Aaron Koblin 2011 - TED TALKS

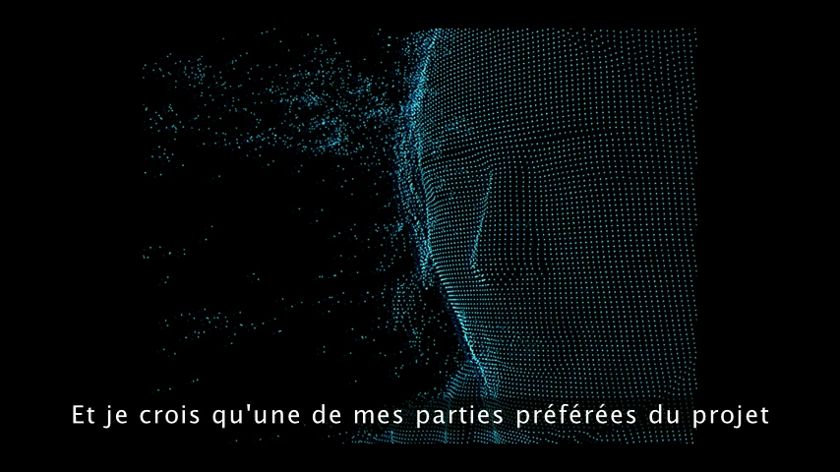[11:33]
And I think one of my favorite parts of this project was not just shooting a video with lasers,